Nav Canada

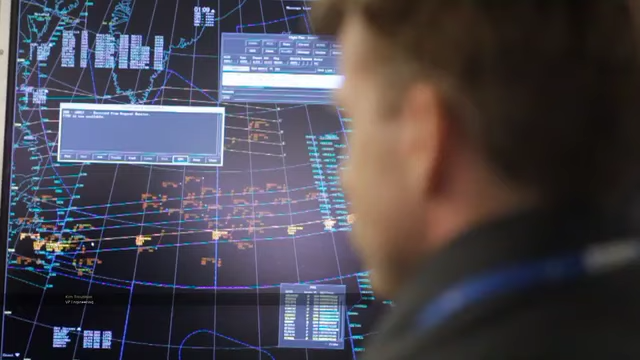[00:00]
NAV Canada provides air traffic control and other services in Canada and the North Atlantic. We just completed our enhanced oceanic system called GATS Plus.
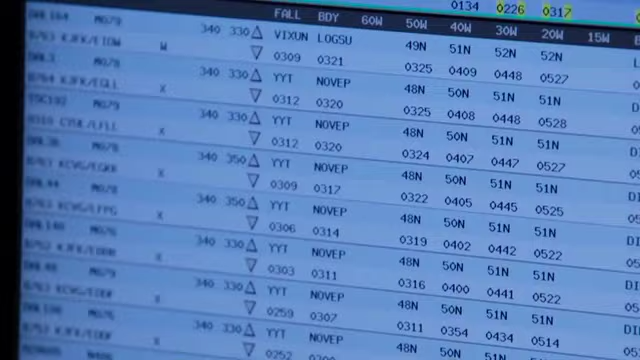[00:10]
This system was developed internally by NAV Canada and we consider GATS Plus to be the most advanced oceanic system in operation.
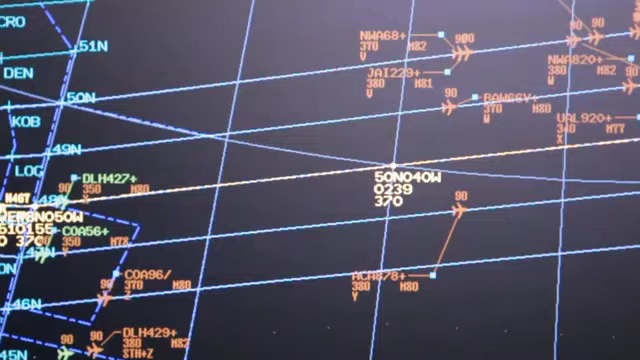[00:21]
The system has advanced features and tools to assist our air traffic controllers as they manage traffic in the North Atlantic,
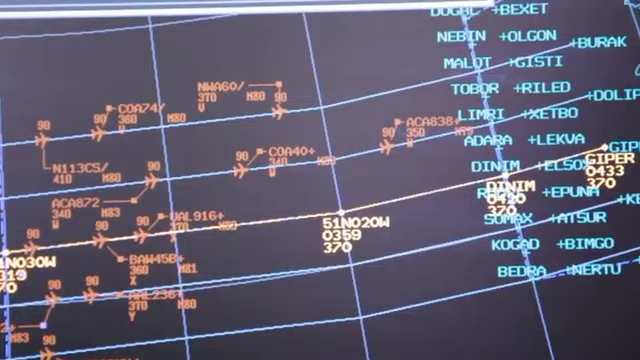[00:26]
the busiest oceanic airspace in the world.
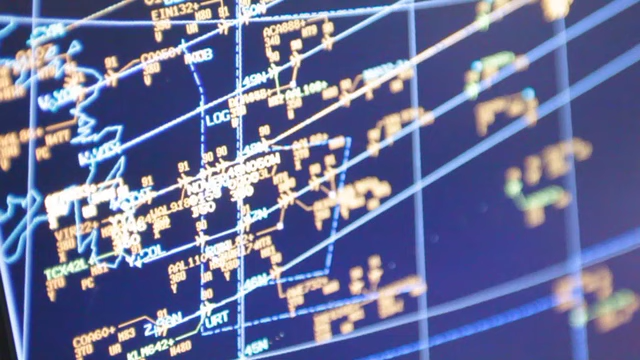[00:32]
GATS Plus provides the foundation that will allow us to add additional functionality in the future for the benefits of our controllers and our customer.